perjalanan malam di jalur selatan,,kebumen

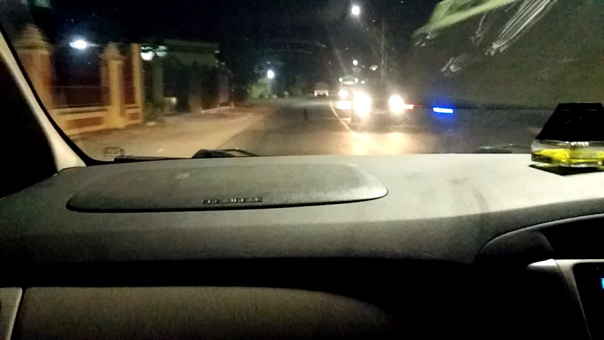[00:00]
Assalamualaikum teman-teman, selamat malam. Sekarang udah pukul 9 lebih 15 ya teman-teman.
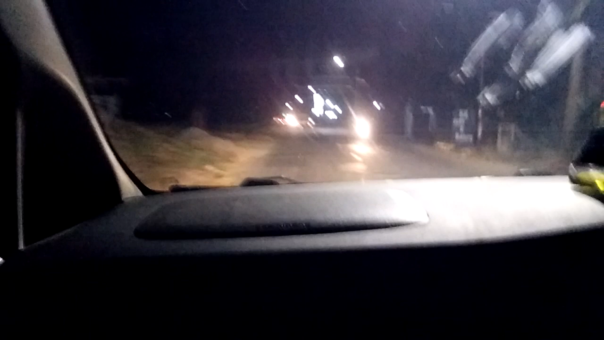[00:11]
Ini dalam perjalanan pulang, habis mampir-mampir, ada misi. Sekarang kita lihat kalau malam hari lewat jalur selatan seperti apa ramenya. Oh, ternyata banyak truk teman-teman, truk muatan.
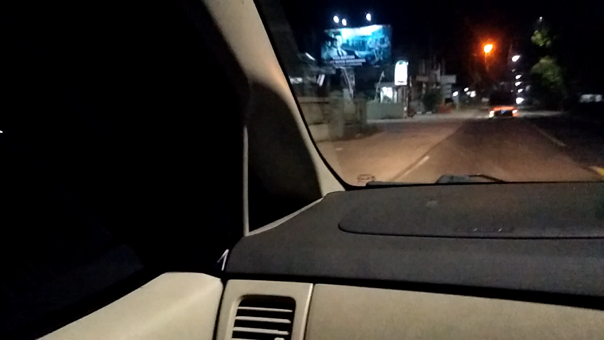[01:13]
Ini Kodim yang baru. Gelap. Ini terminal baru. Terminal Kebumen yang baru.
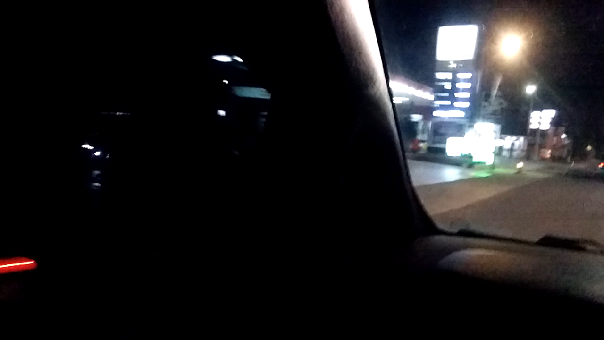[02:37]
Pom aja udah sepi. Udah malam. Udah pada capek ngantuk seharian kerja, aktivitas.
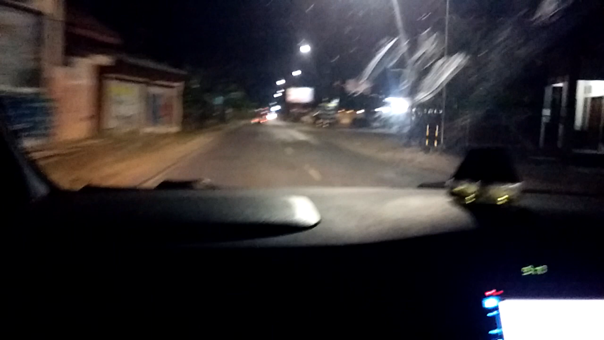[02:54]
Ini rumah makan Pelangi, tempat rest area
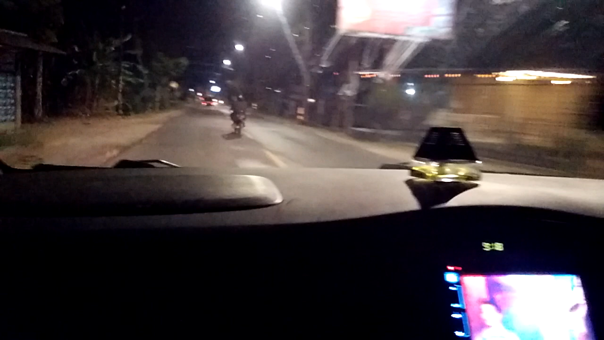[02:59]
bis-bis pariwisata, bis ziarah pada di situ. Rest area rumah makan Pelangi. Kita sebentar lagi sampai di RSUD Sudirman. Kelihatan nggak ya?
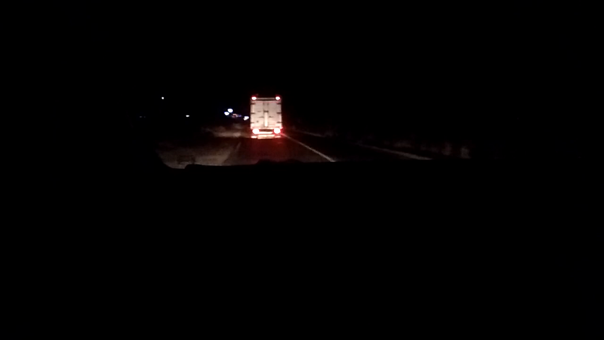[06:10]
Jalanan sepi, teman-teman. Udah ngantuk banget.